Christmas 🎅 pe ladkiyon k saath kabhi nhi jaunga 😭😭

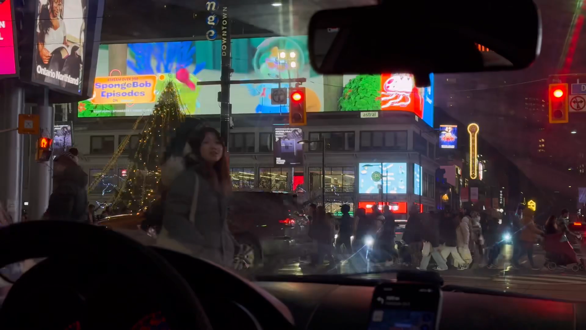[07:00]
ये सामने यंग स्क्वायर है ना, ये क्या है, ये यंग डंडास स्क्वायर भाई, सबसे फेमस जो वो चौक है ना यहाँ पे।